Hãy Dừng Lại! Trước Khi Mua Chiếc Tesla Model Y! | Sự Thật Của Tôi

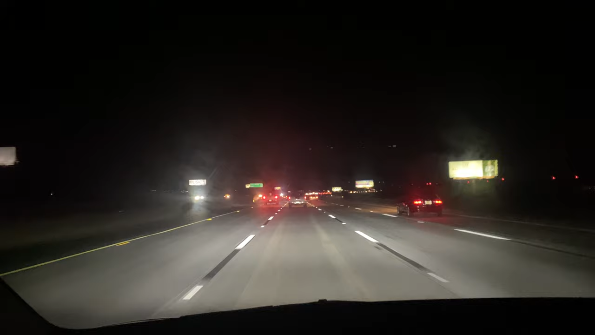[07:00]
Gọi là phantom braking là ban đêm mình chạy như là mình chạy trên freeway đi ha. Mình cứ để chiếc xe nó tự động chạy thì tự nhiên ngon lành, tự nhiên nó thắng.